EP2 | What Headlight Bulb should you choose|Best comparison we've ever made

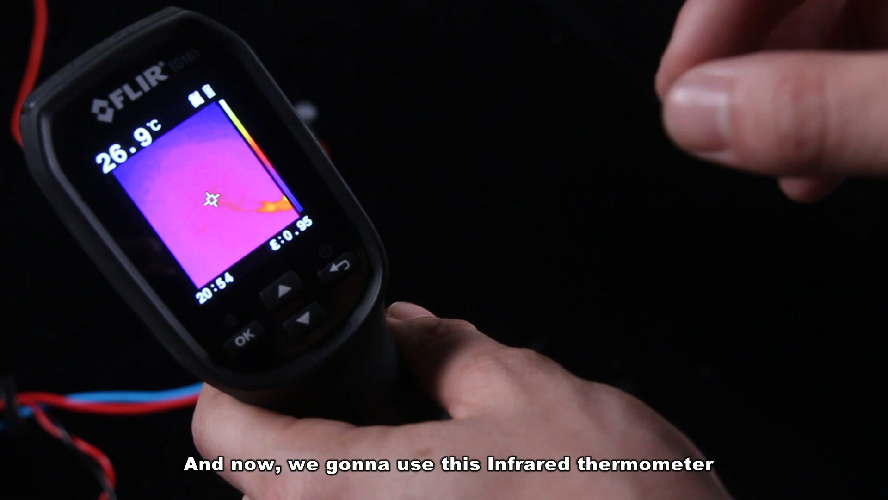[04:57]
On screen: spot 26.9°C
And now, we're gonna use this influence thermometer to test this light in the heat dissipation,
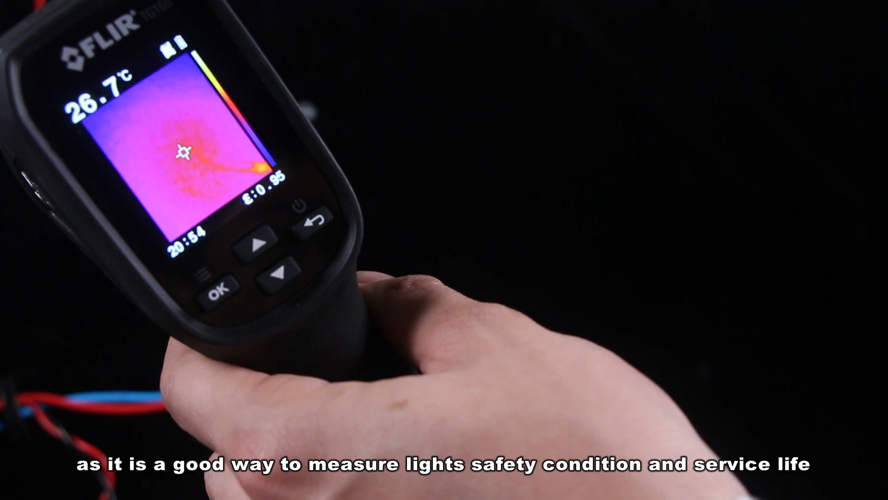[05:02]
On screen: spot 26.7°C
as it is a good way to measure light safety condition and service light. Before moment, I'm showing the room temperature.
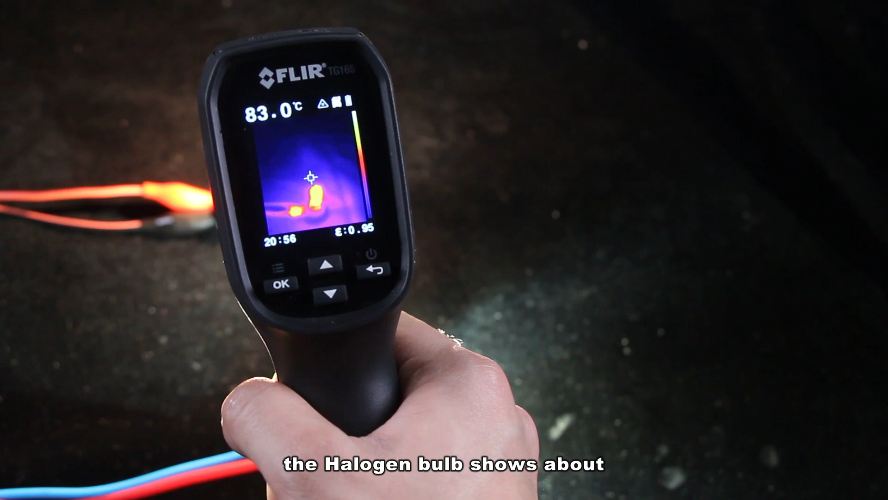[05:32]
On screen: spot 83.0°C
The halogen bulb shows about 300 degrees.
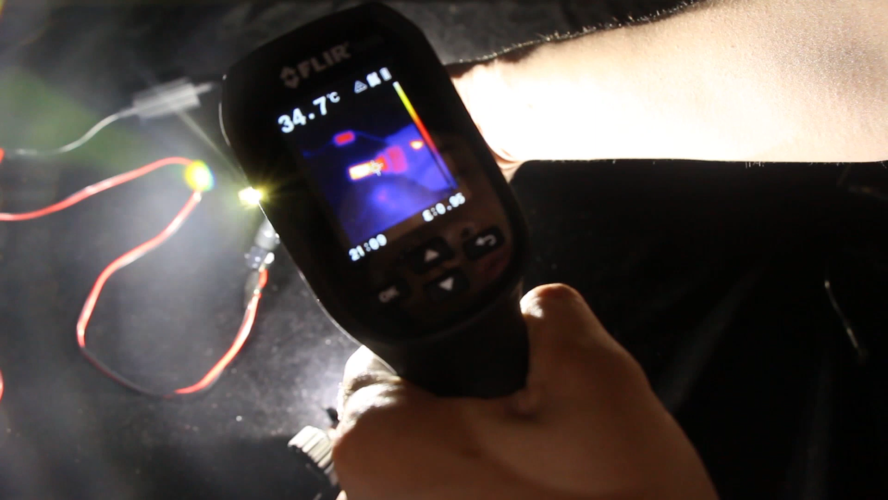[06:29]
On screen: spot 34.7°C
I have to keep them on for 5 minutes.
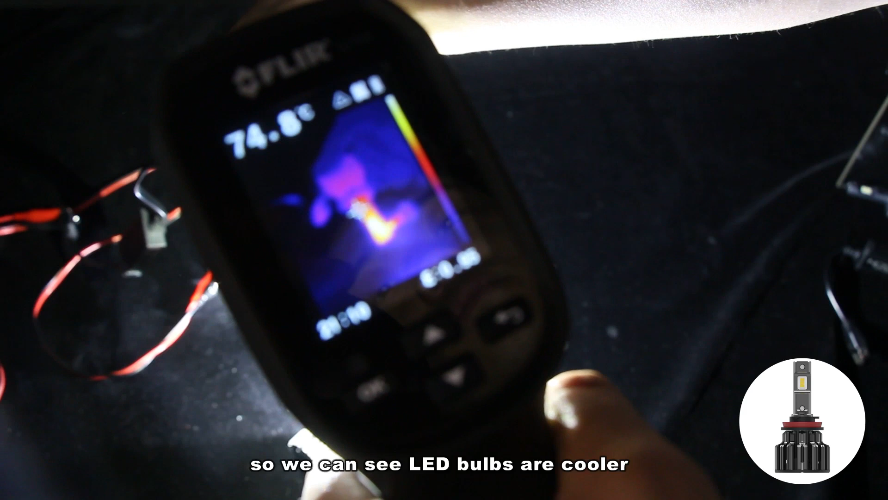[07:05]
So, we can see LED bulbs are cooler because this unique heat dissipation devices and structure,
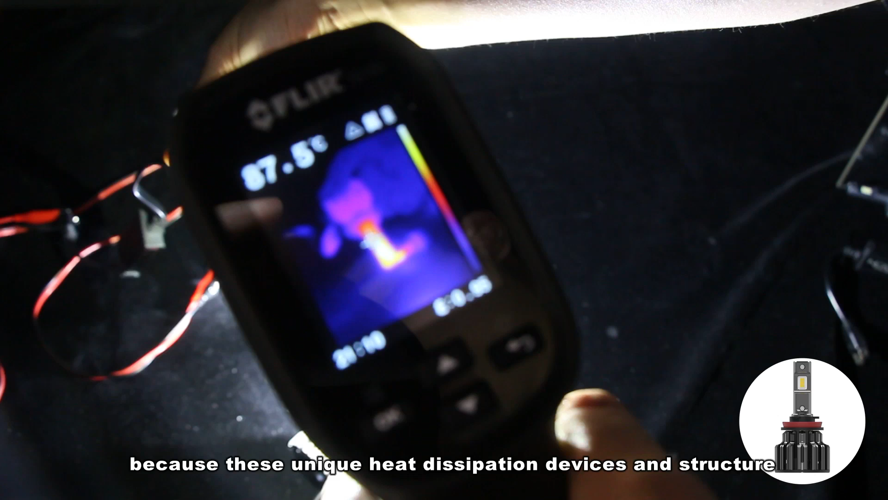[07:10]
which makes your vehicle safer to drive.
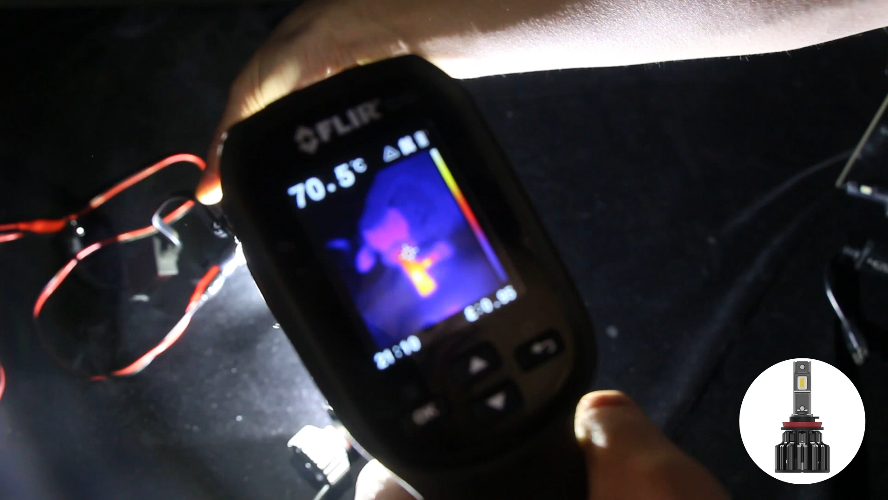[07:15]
On screen: spot 70.5°C
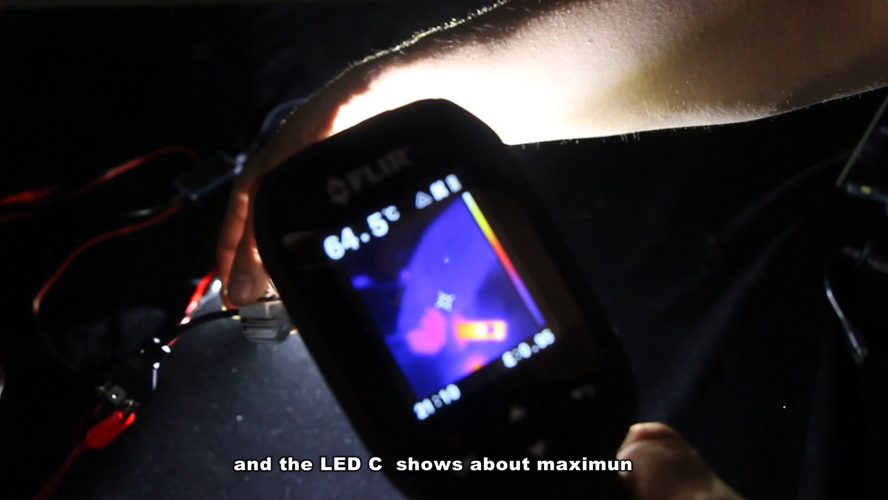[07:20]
And the LED seat shows about maximum 70 degrees on
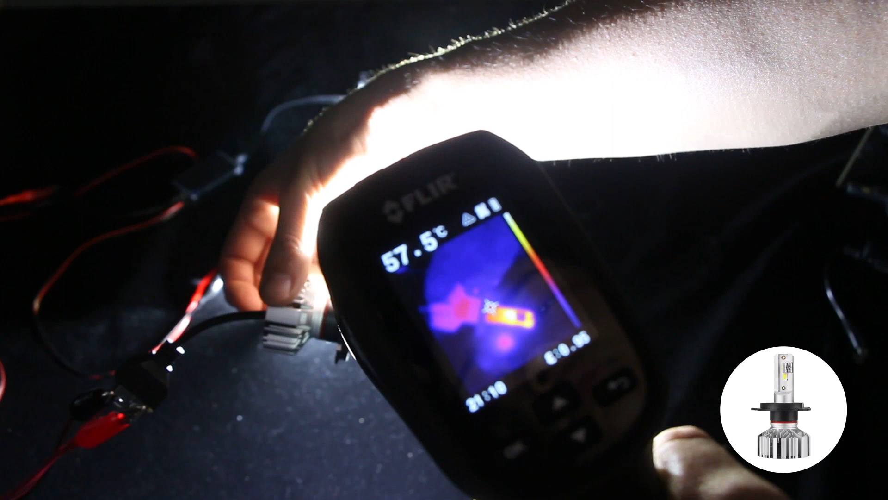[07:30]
On screen: spot 57.5°C
top. So, as you can see, 3 LEDs are cooler than halogen and HID bulbs.